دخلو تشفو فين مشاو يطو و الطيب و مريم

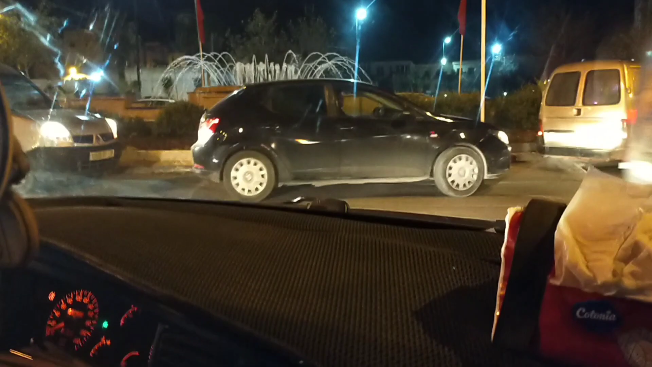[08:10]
ومرور السير يعني كتعرفوا الوقت ديال العشية كيكون زيار شي شوية ديما طريق تبارك الله عامرة
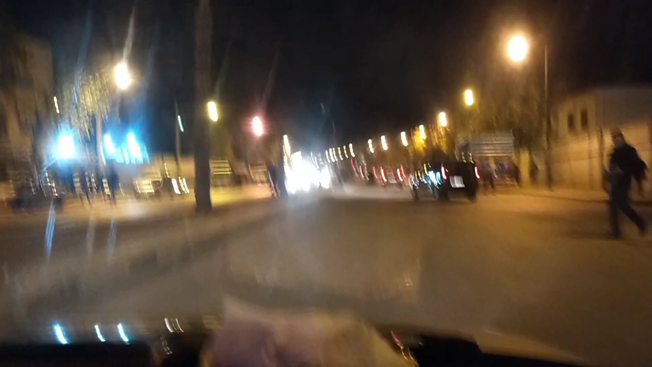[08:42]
هذا الشارع ديال بن سودة هو الشارع الكبير ديالها